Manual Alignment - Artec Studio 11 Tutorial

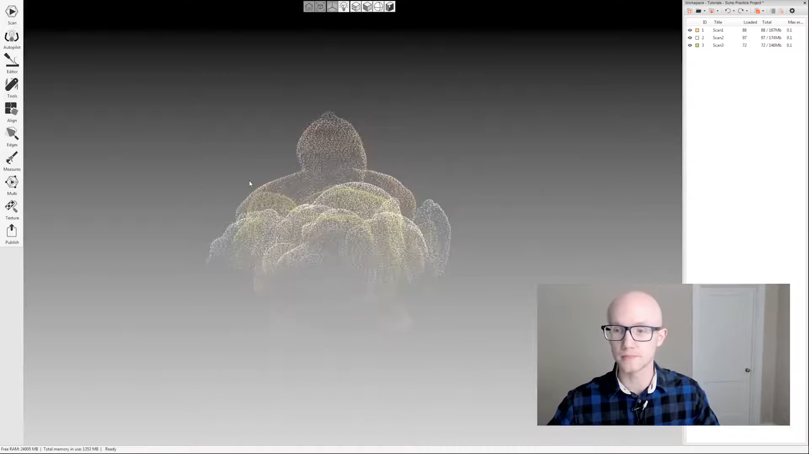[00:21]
and then I'm going to come over to the left hand side of the screen and click the align tab and we are now within the manual alignment screen.
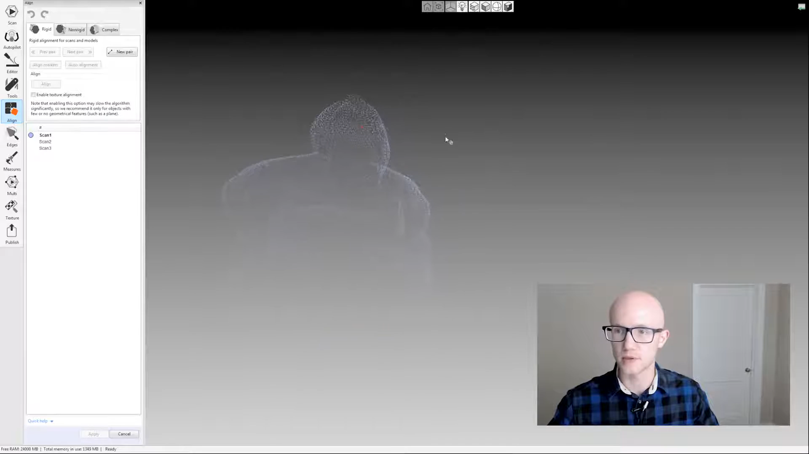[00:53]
That can be helpful when you're working with both registered and unregistered data which we'll talk about in a second.
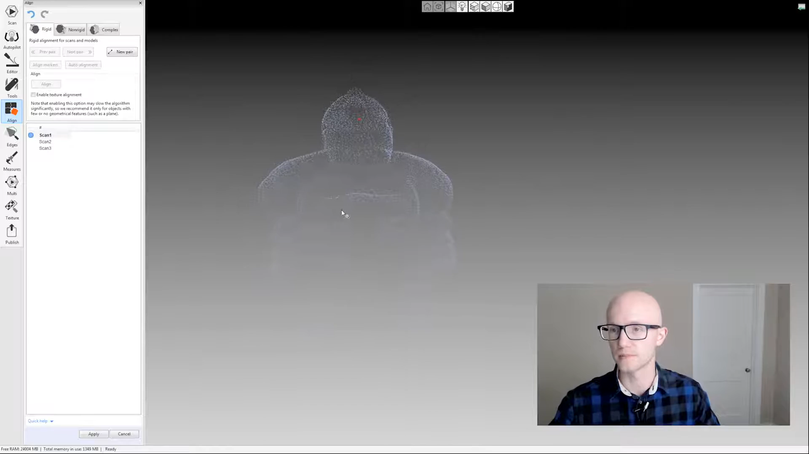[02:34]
Now the manual alignment process involves your registered scan and
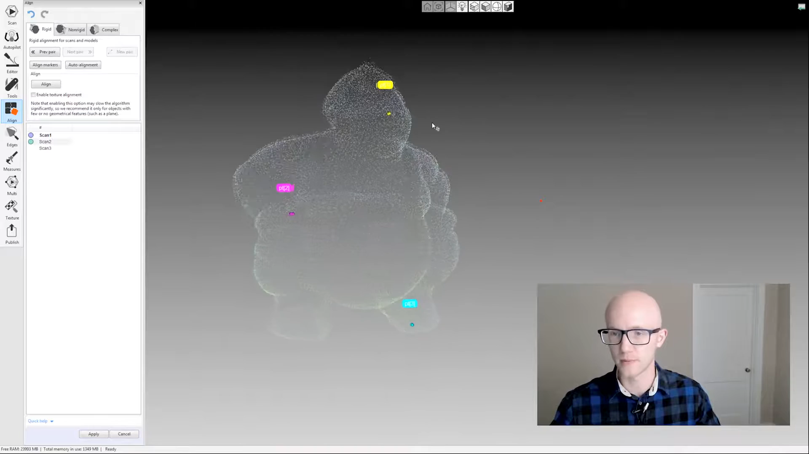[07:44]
You could use that just to make sure that you clicked the right points before clicking the align button. On this model, you know, it wasn't really a big deal. It's an easy model.
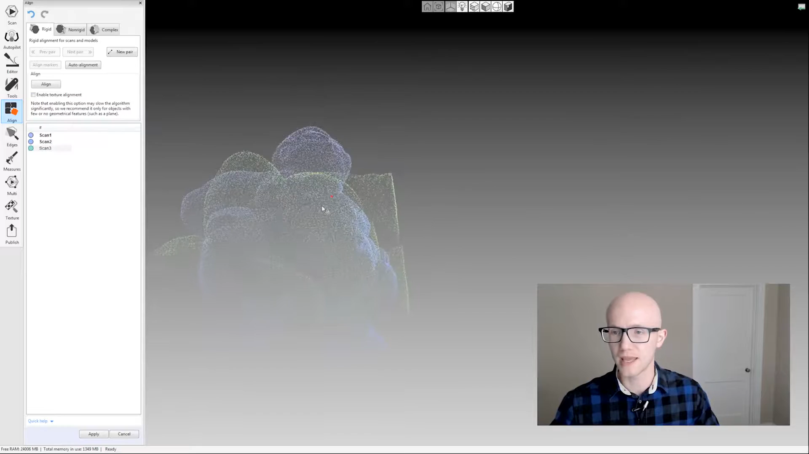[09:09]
But where you will probably need to use that is any time where, anytime where you added texture,
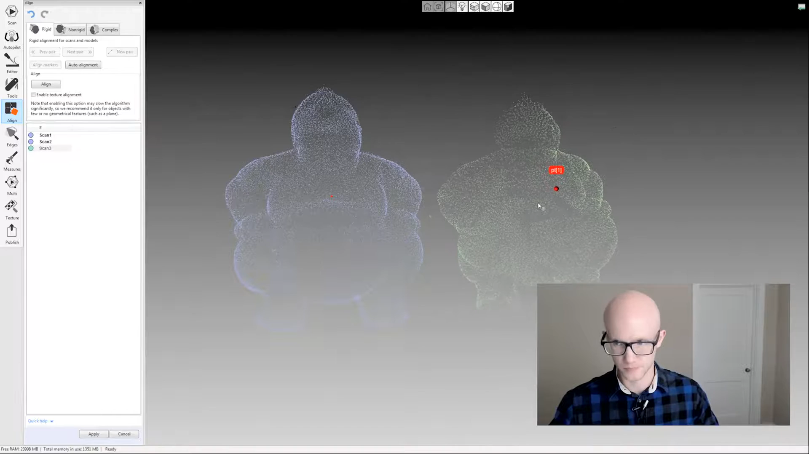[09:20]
let's say X marks or, or, you know, some sort of additional color data to your scan model in order for it to scan properly.
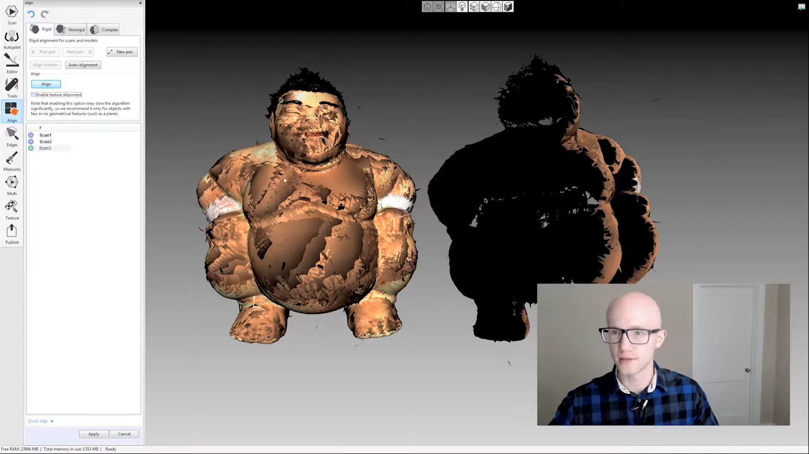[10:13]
you know, some of your other algorithms, you'll have to run it with geometry plus texture. And that's what this does. When you click that, instead of just looking at common geometry, it's going to use the color data as well to help with the alignment. Most of the time, you probably want to keep that off unless you have,
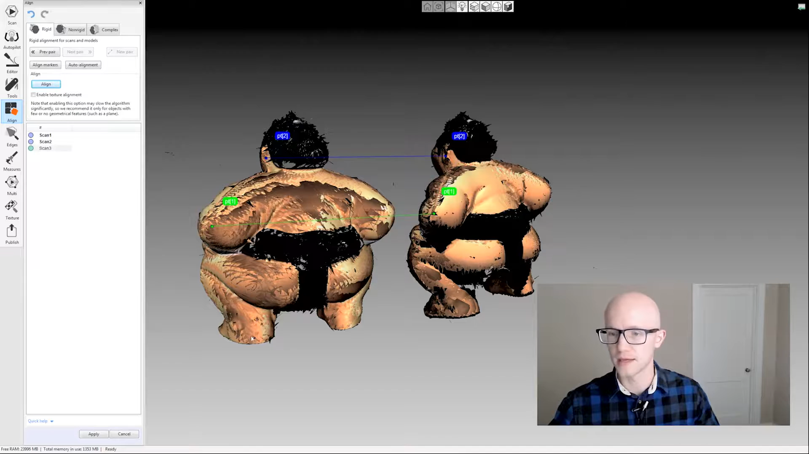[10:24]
unless you have trouble with regular alignment. Because it does take longer and it can cause it to fail.
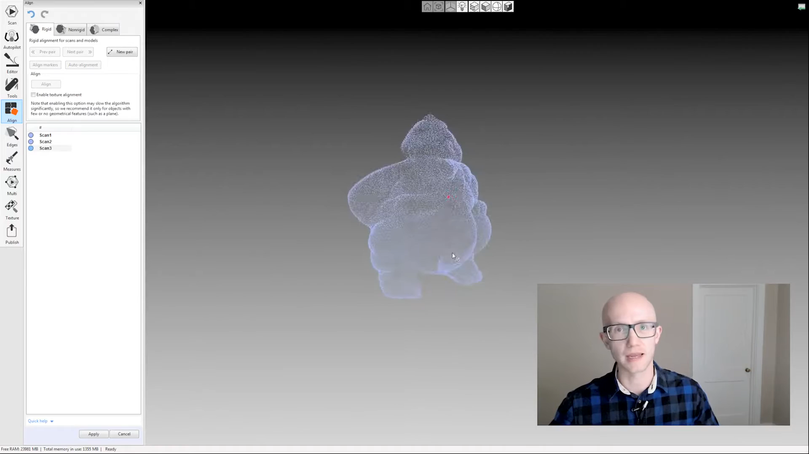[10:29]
Only if you have bad texture, of course.
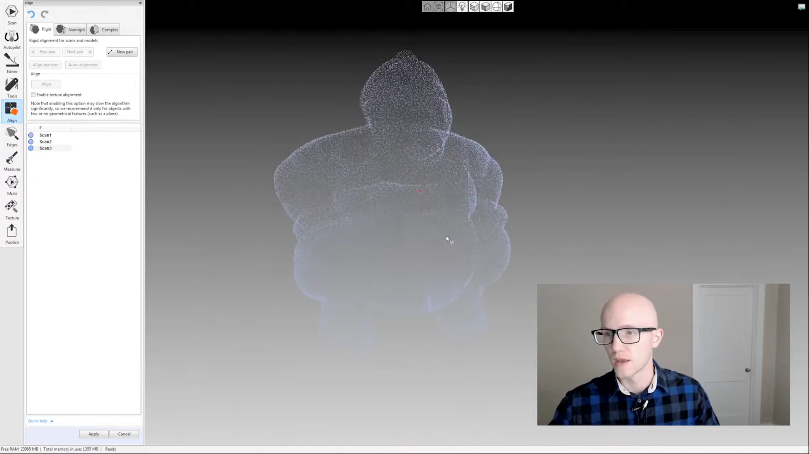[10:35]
Okay, and that's the manual alignment process. That's the standard rigid alignment. That's what we covered here, just this first tab.